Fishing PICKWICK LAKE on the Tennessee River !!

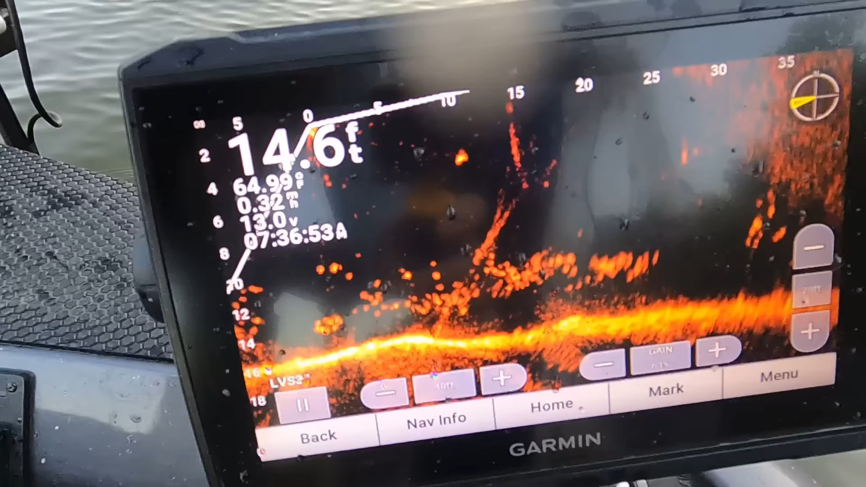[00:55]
On screen: depth 14.6 ft
And 14.6 foot of water. Ronnie, if they can throw out, what, that 7 foot net? Yeah. Okay, I'm getting out of his way.
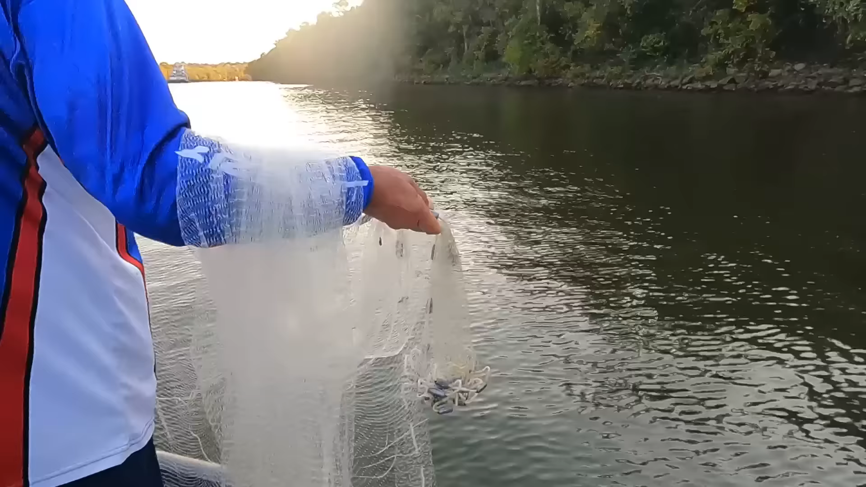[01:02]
Oh, Lord. Oh, what a pretty throw, Ronnie.
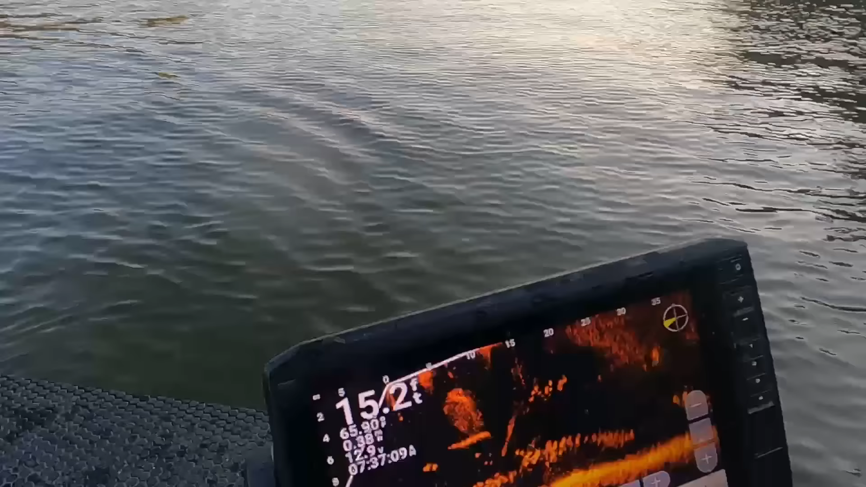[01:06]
On screen: depth 15.2 ft
Look at his net going right down there. Right on him. Oh.
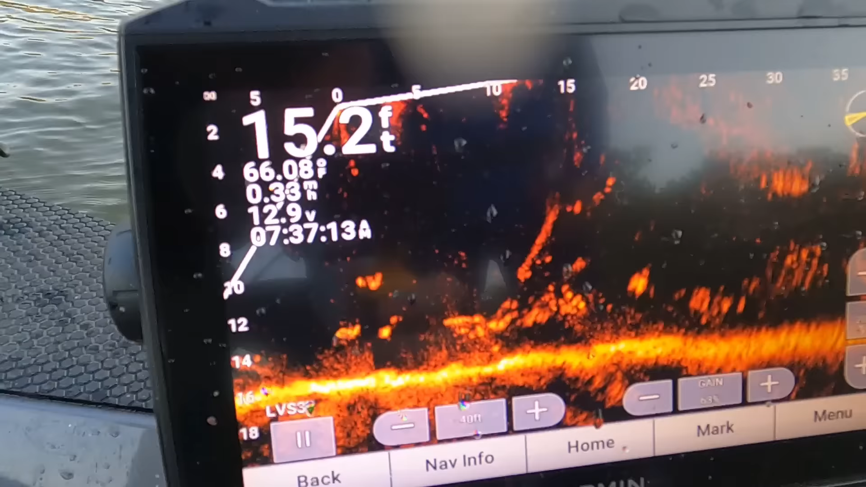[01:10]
On screen: depth 15.2 ft
You should have some. I got some. Ain't no doubt. We'll see about what it. They are. We'll see what they are right here, boy. Whew, that's Ronnie's first throw.
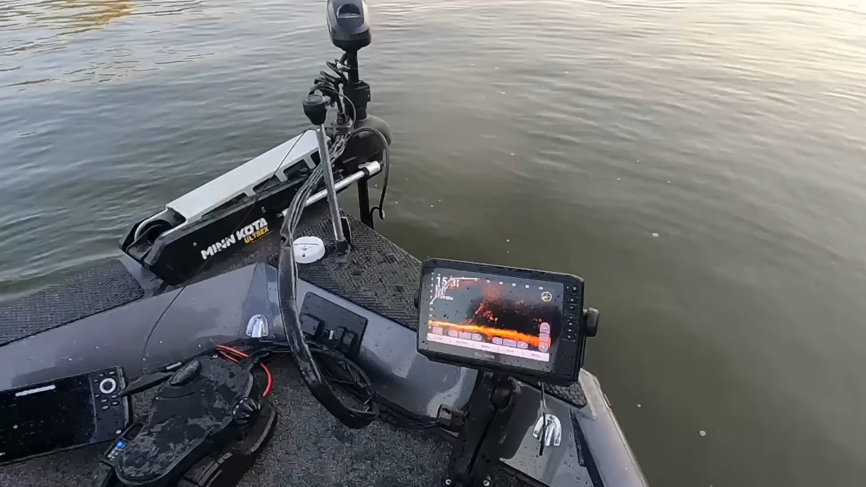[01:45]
Now we use these live scopes like this right here. Now all we do, really, folks, we just use the live scope to catch bait.
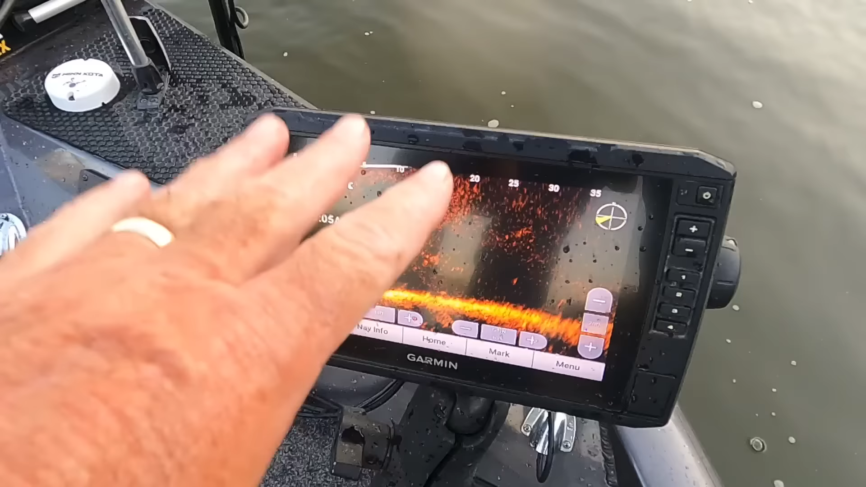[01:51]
We hardly ever use that to fish, right, to find fish. And I'm gonna be honest with y'all,
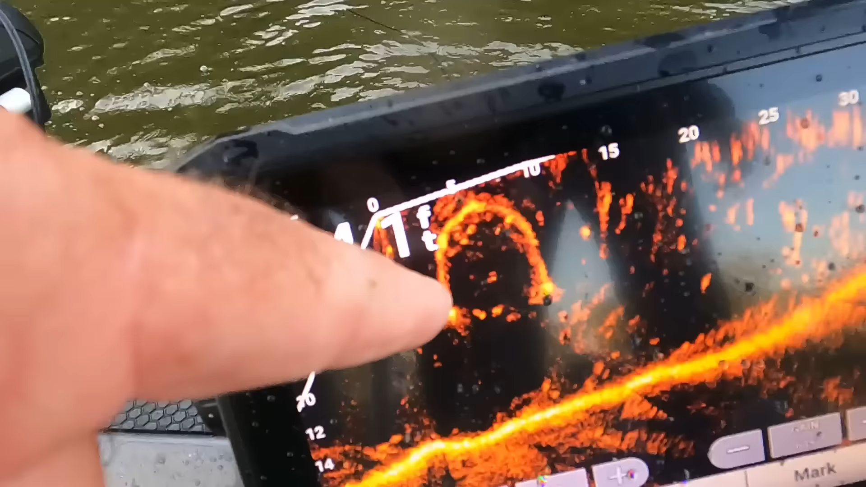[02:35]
Yeah, uh-huh. Yeah, I can see them swimming around in there. I know you got some at that time.